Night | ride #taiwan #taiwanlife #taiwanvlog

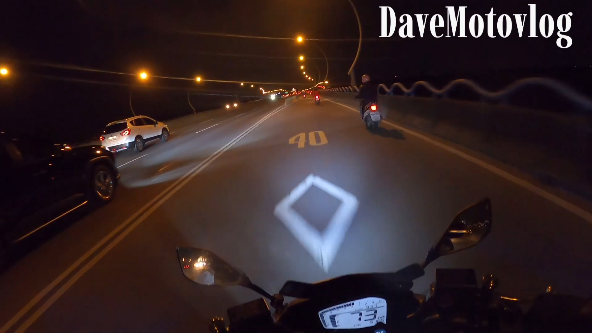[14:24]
Ito expressway na to guys, papunta naman ano to, Pingtong. Galing ng Kaohsiung. Expressway guys. Walang traffic light. Diretso-diretso to guys.
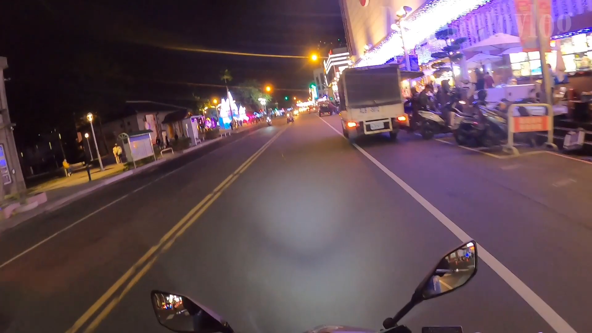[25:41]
Maliwanag ang Pasko. Ayan oh. Napakaganda. Ang problema nito guys, walang maparkingan.